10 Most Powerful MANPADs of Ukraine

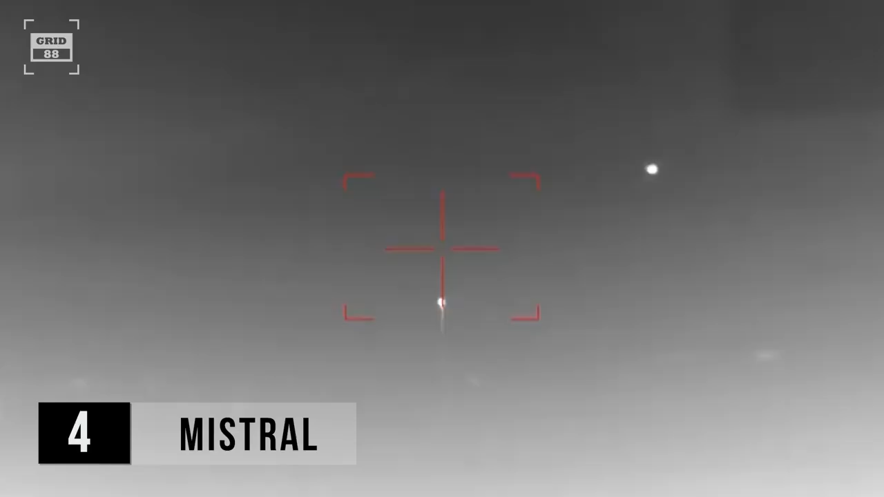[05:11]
Its seeker has a narrow field of view, ensuring the rejection of decoys and interference while maintaining precision in target engagements.